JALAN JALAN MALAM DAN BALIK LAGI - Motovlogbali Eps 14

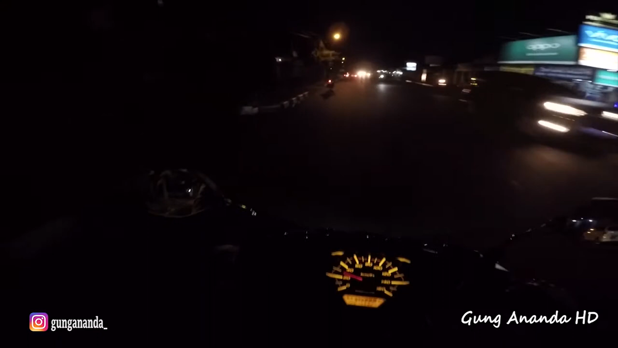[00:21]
ngevlog pada malam hari karena waktu itu udah gua ngevlog pada siang hari gua lanjutin pada malam harinya sehabis gua pulang dari rumah temen gua dan kira-kira ini pukul berapa ya
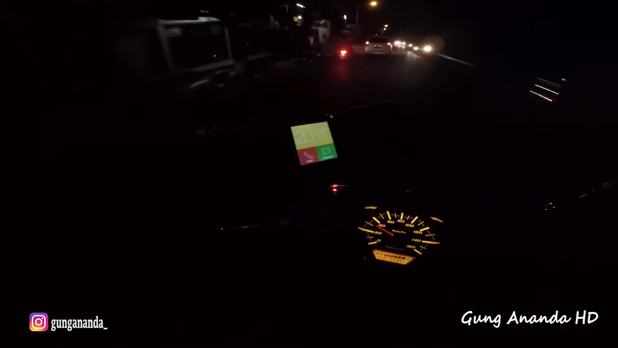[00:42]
tuh hampir jam 9 malem guys jadi suasananya udah gelap banget bisa jadi gua langsung pulang aja jadi gua disini enggak pakai sarung tangan ya guys karena juga saat cana malem kan enggak begitu panas jadi biar lebih dapat angin lah bisa dibilang itu biar enak pengat jadi gua tempat saat tangan kalau suasana malem gini di Denpasar
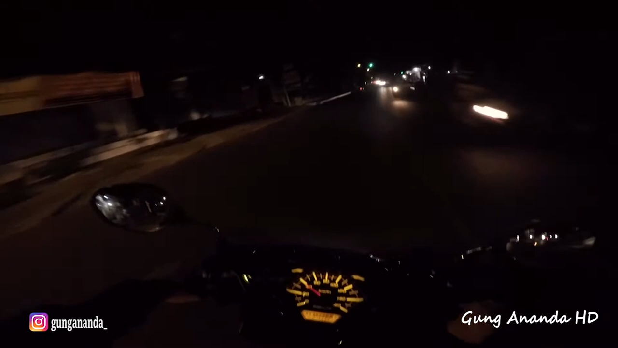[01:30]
wah wah wah lampu merah guys wah abet nah di video kali ini gua sih enggak eh ngapa-ngapain cuman gua cuma mau ngobrol sedikit aja akhirnya gua bisa tenang guys oh gua mau sharing dikit sama seminggu kemarin gua bener-bener nggak fokus buat untuk buat video
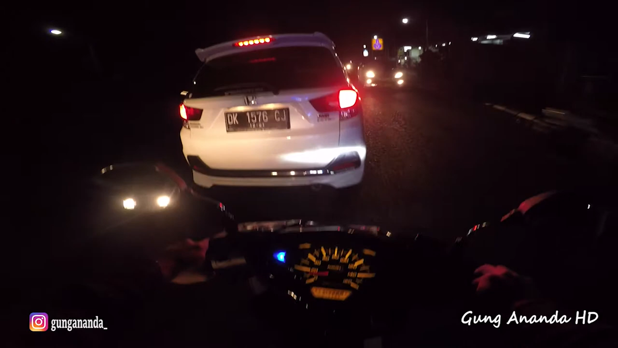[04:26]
untungnya motor gua sih udah lumayan terang sih ada alisnya guys bisa kalian lihat di mobil-mobil ntar gua liatin nah ini udah terang alisnya gak keliatan karena ini mobil cepet banget juga gue jadi gak bisa ngaca